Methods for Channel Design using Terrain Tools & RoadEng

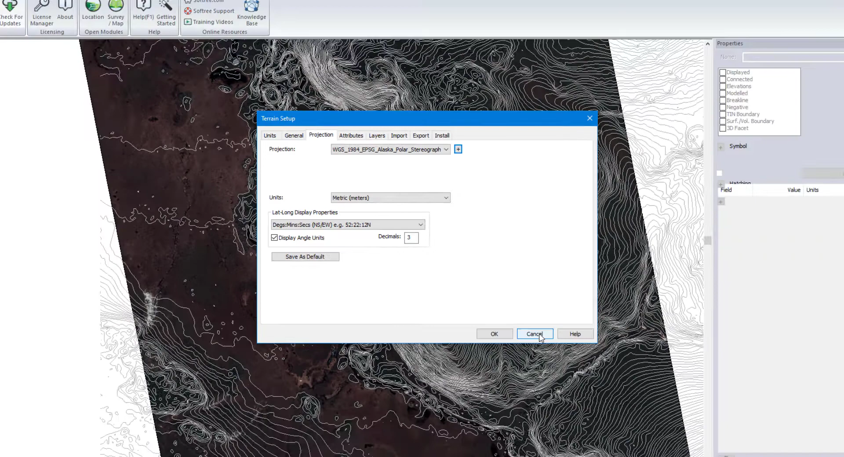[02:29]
We'll grab that WKT information and
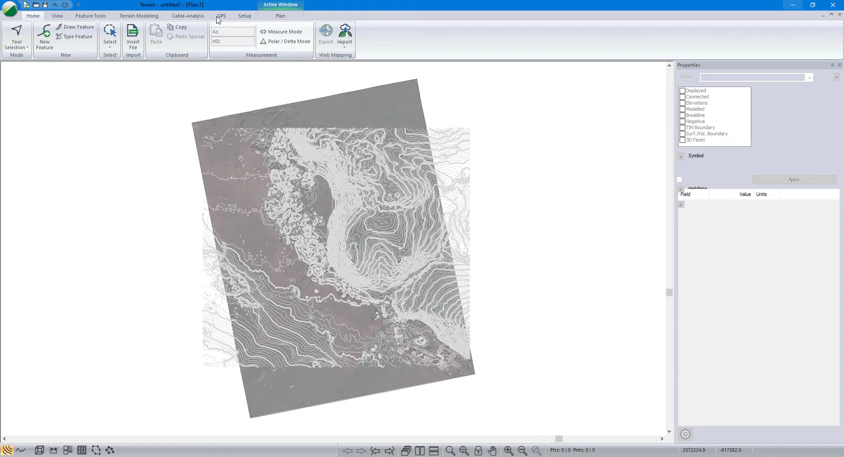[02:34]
let's assign that back into this file.
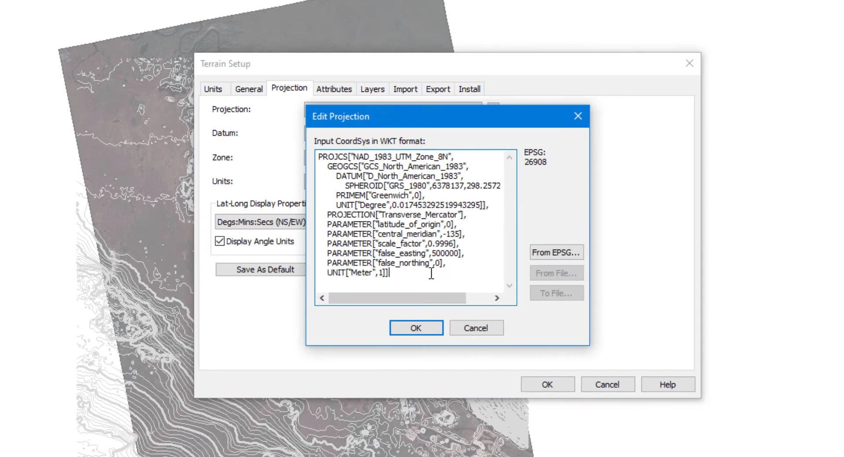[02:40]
So we have our where we want to start our realignment down here and we want to end it there.
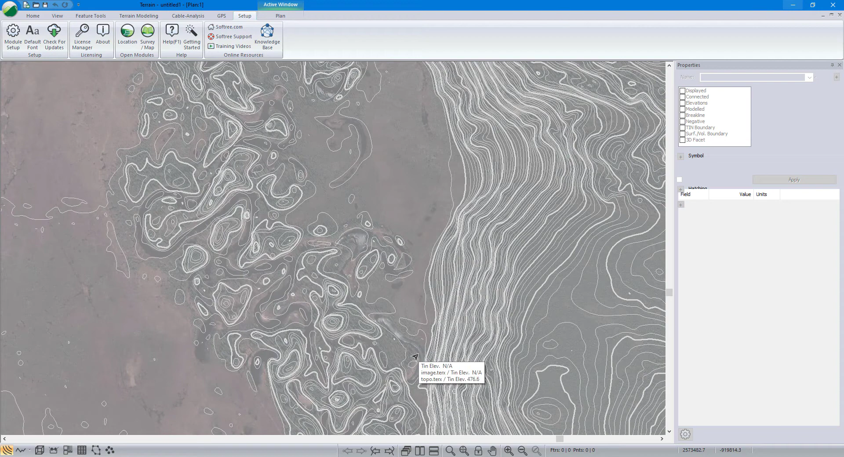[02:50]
So I'm going to start by drawing the center line in of my channel. New feature. Want it to be a break line.
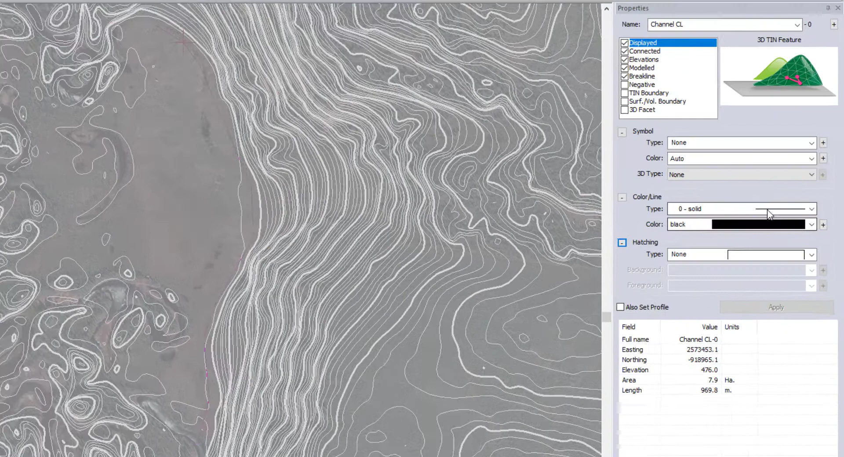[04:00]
We can make that line a little heavier. And let's assume we want to end right there in that low point.
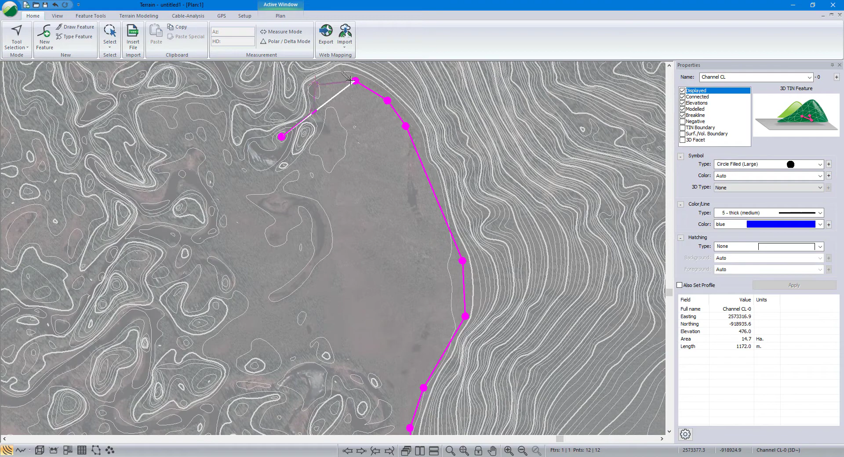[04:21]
And I'll make a few edits here just to hug that wall. Looking pretty good. I'm going to click my profile view.